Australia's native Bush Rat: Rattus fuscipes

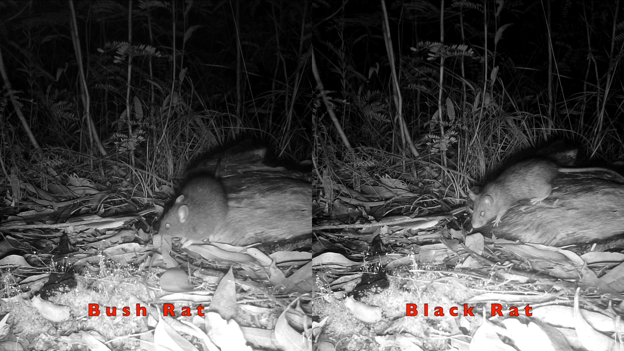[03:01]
The bush rat is a chunky little animal, with a Roman nose and almost no neck, compared to the black rat. It has small, neat ears, whereas the black rat has large ears that would cover the eyes if folded forward. The most easily recognized diagnostic feature is, however, the tail. The bush rat's tail is about the same length as its head and body, pinkish brown, almost free of hair,
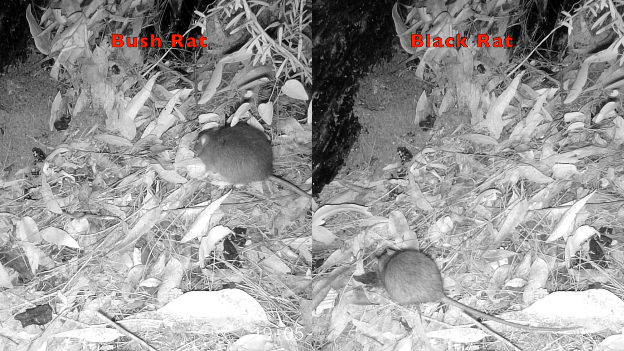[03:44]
As you can see here, the black rat's tail on the right is much longer than its head body length.
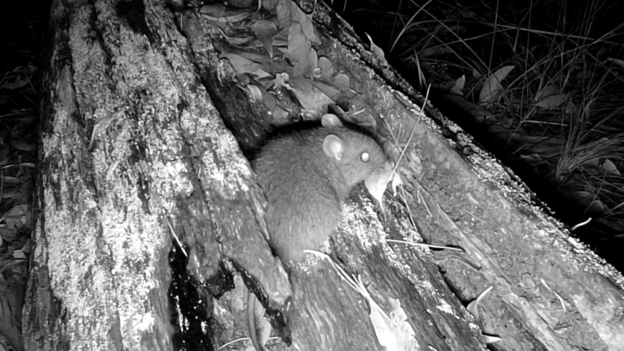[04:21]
And then there's the Australian swamp rat, Rattus luteolus, found in thick vegetation along watercourses and in swamps, dune scrubs, grassland and sedge lands near the coast.
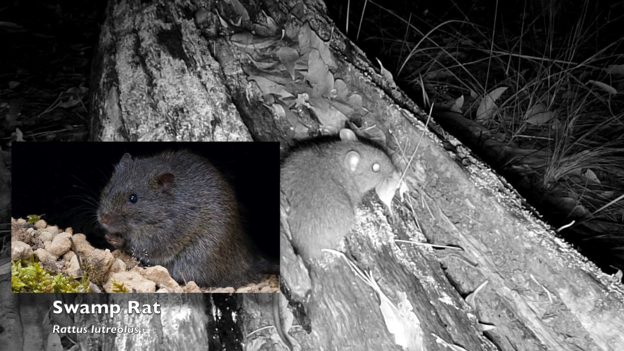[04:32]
These dark grey rats are larger than the bush rat, have smaller ears and tails that are shorter than their head body length.